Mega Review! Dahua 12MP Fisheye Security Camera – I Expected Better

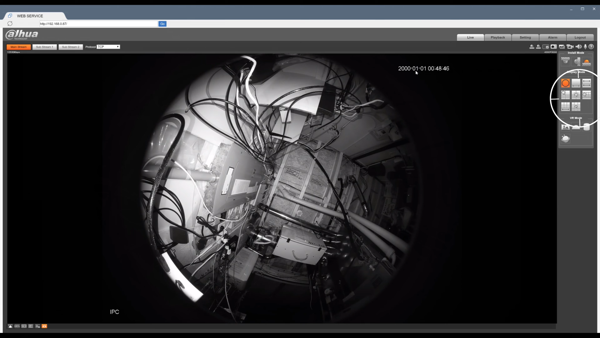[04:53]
Most features will work but the Dewar features will not work here. In Internet Explorer the live view frame is huge and it cannot be scrolled or downsized. This prevents you from accessing the configuration features.
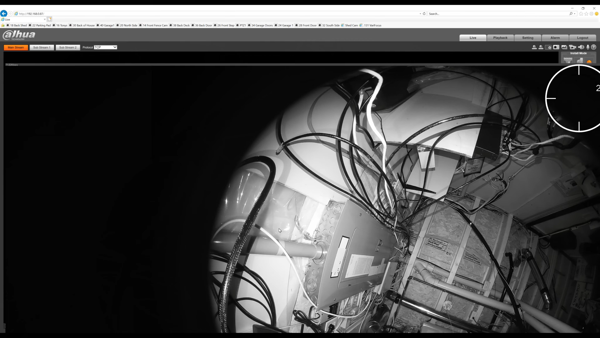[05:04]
I discovered that there's a program out there called Smart PSS for Dewar cameras and NVRs giving you access to the live view, recorded footage and to the camera settings.
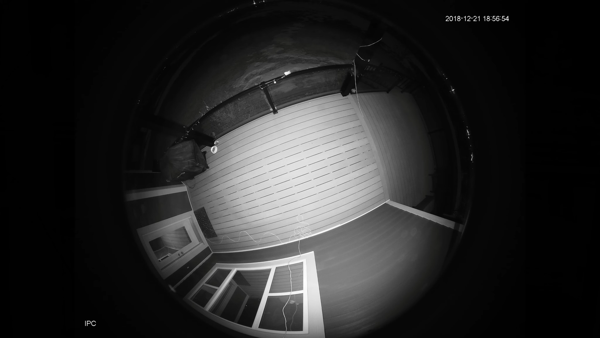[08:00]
With the IR lights on the image isn't very bright except for the floor deck which is not very surprising since it is nine feet away from the camera. When I step in front of the camera the IR lights blow out the image.
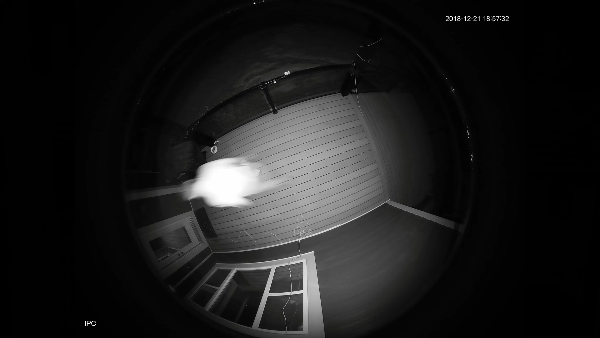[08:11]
If I turn on BOC backlit mode the image is much brighter and offers the best nighttime solution. The image when I walk by the camera is adjusted and not blown out. Let's look at the live viewing modes in smart PSS.
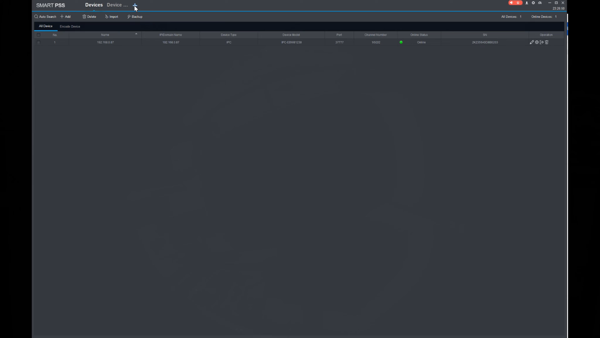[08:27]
To use live view you need to hit the plus at the top of the page then click live view.
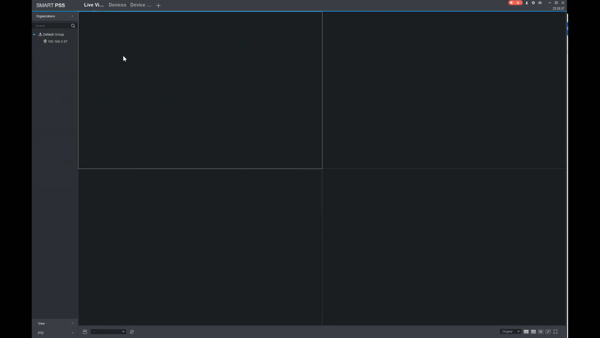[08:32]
Add the camera to the viewing page and double click on it so it takes up the whole viewing area. Right click to see what they call fisheye installation mode which refers to the camera's installation orientation.
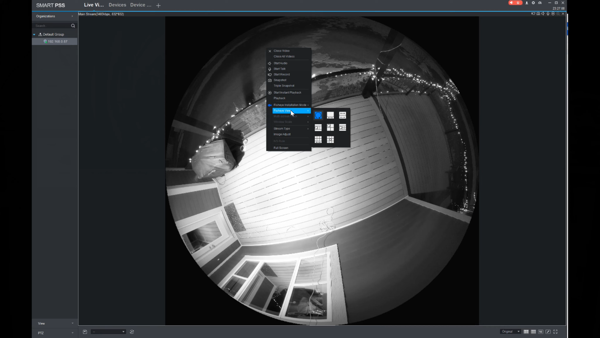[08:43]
Select the position to update the different possibilities for dewarped views. Next select how you want the fisheye view broken out. This feature is pretty neat it allows you to set up different viewing angles as if you had multiple cameras in one.
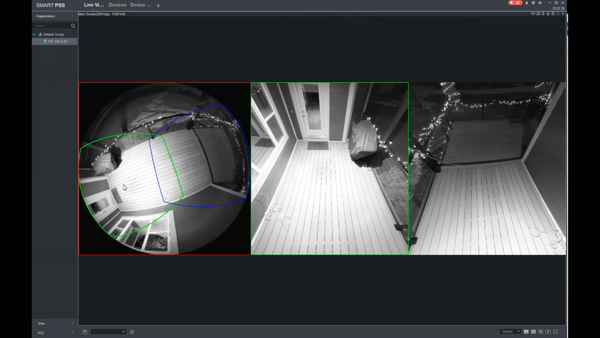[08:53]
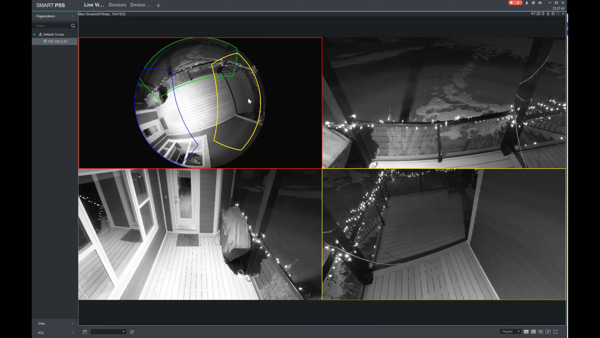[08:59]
However this doesn't affect how the footage in blue iris is saved as you can see in the image here on the right.
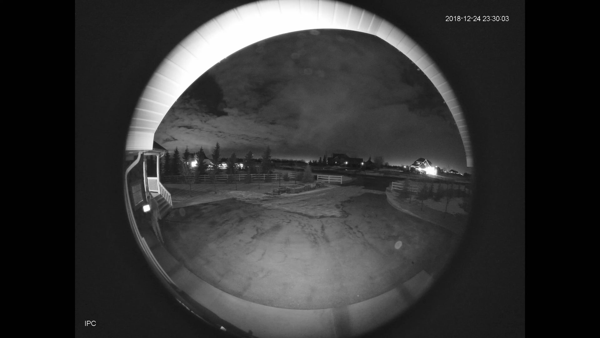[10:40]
When I approach from the side the IR lights are actually able to reach that angle. I wasn't expecting that. The only usable recording mode besides 1-0 is 1p as we scan through the various modes.
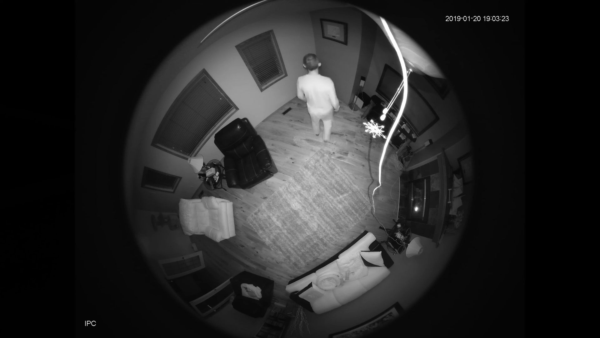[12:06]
Here's a quick look at some recording modes in this scenario.
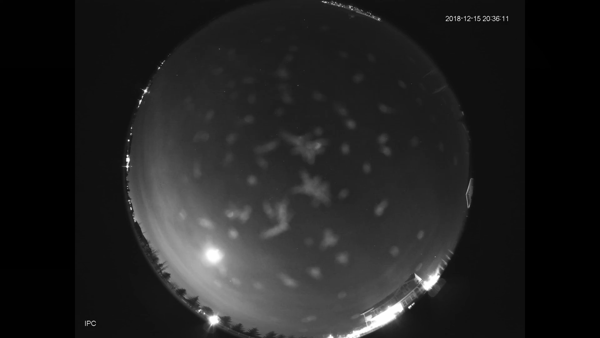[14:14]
One thing I did notice here which I did not like was the frost build up on the dome cover when the temperature drops quickly at night. Now for the water test let's dump a bucket of water on the camera and see what happens.